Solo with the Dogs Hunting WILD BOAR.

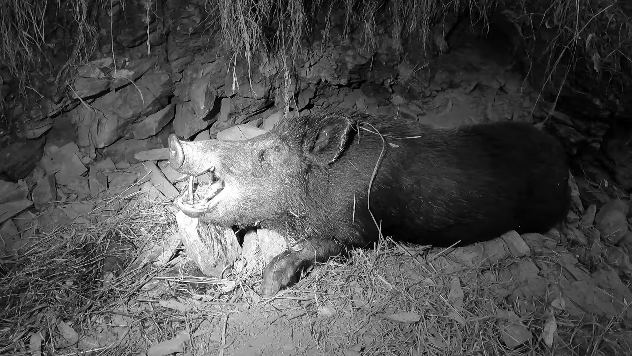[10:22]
There's this pig the dog's just got. I don't know if I can take him.
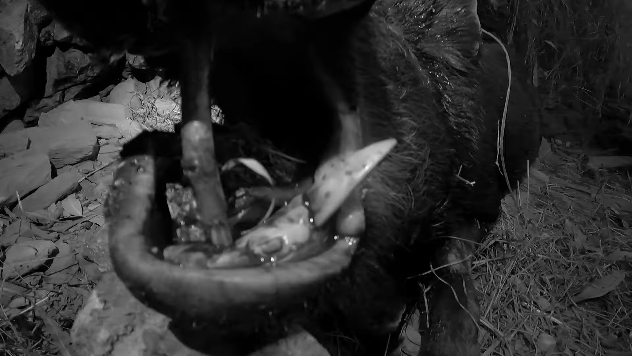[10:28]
He's bloody 350 metres across mountains back to the car.
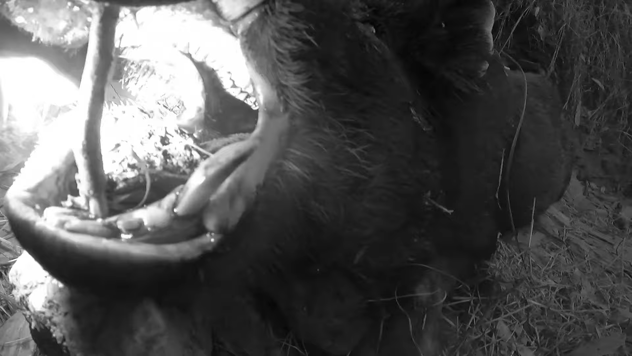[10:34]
I'd like to, but that might be pushing my limits. Broken tusk. He does too.
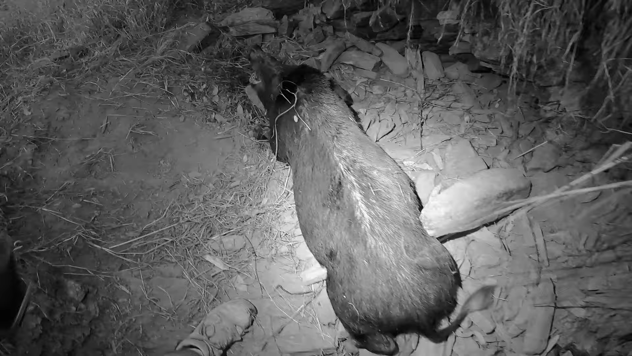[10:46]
Snapped off where it's caught in his lip. No, snapped off. There we go. Anyway, he'd be 70 easy. Pretty fat. Can't complain.